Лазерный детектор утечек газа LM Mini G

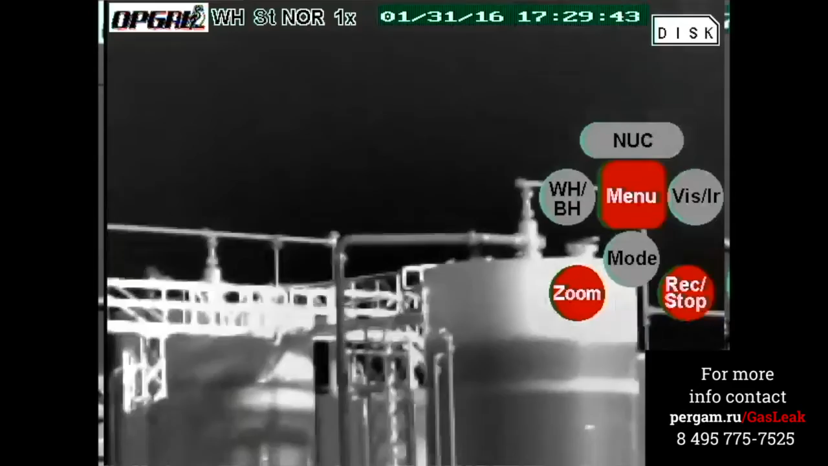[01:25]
The operator then is able to walk across the station or testing site and see exactly where the leak exists.
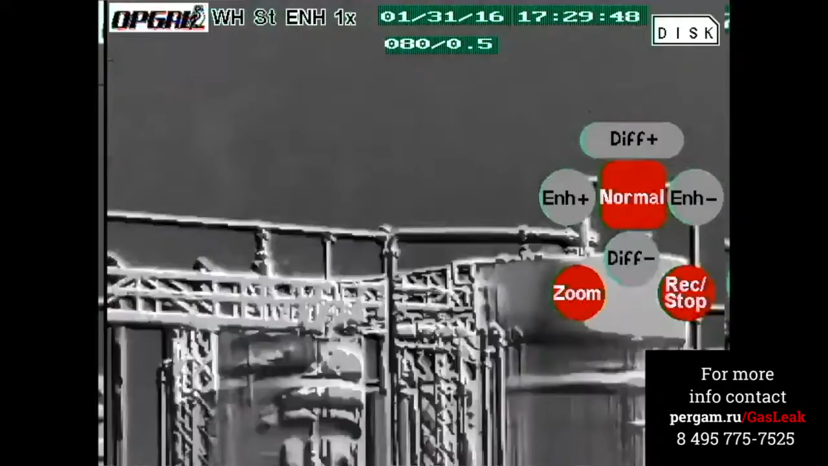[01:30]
Solving the problem before it ever endangers the facility or its workers.
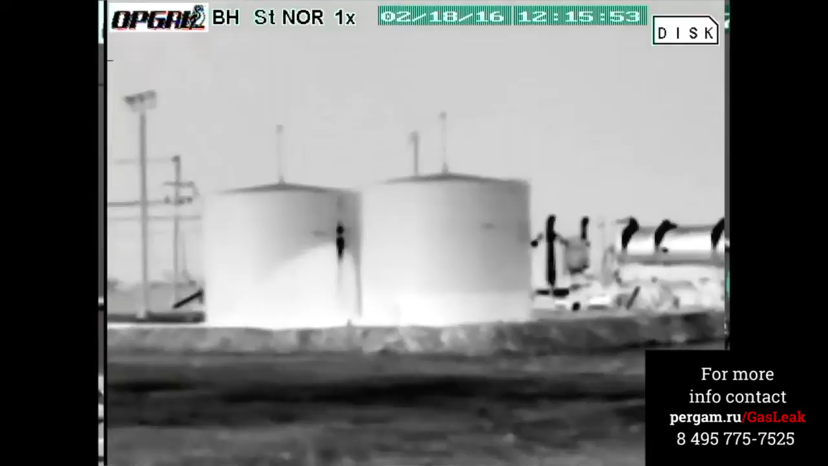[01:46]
It takes a very trained individual using a very expensive camera to conduct these inspections.
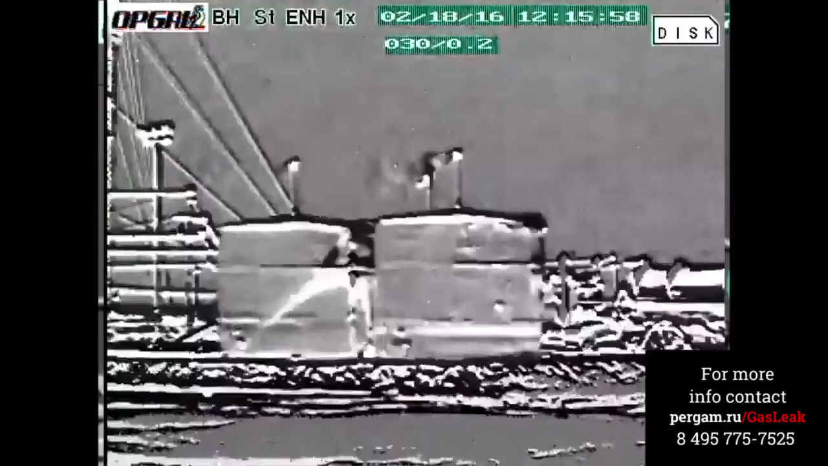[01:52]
The Laser Methane Mini-G using the infrared absorption technology is changing the way methane is detected.